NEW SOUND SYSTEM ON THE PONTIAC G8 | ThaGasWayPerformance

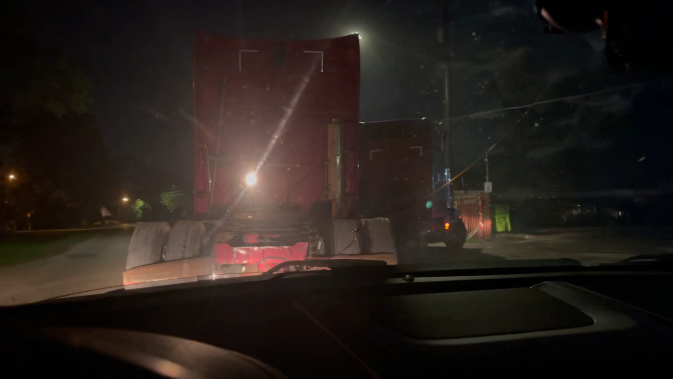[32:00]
Aquí como pueden ver nos quedamos atorados y nos vienen apuchando este trailer. Ese de enfrente nos viene apuchando nosotros tres. Pinche trailer mamalón, ese güey sí corre, para que vean. Miren.